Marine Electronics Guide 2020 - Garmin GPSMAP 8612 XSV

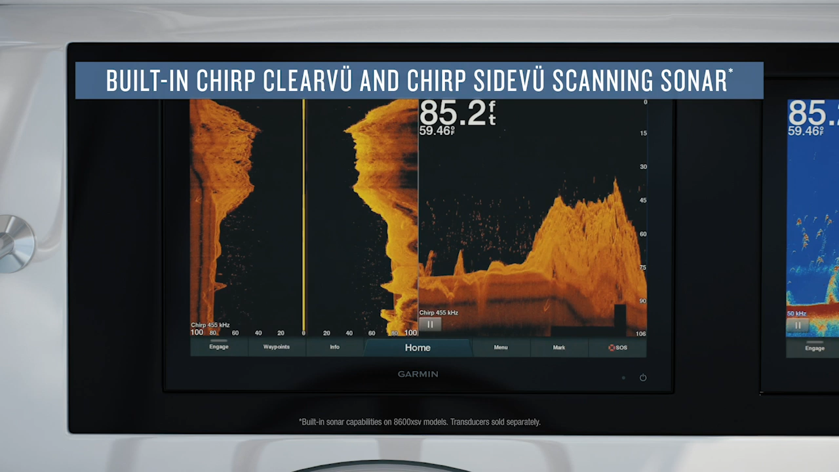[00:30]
On screen: depth 85.2 ft
side view and their 3D view sonar and also their exclusive Panoptix live scope system that lets you see the interaction of fish and your baits live on your screen.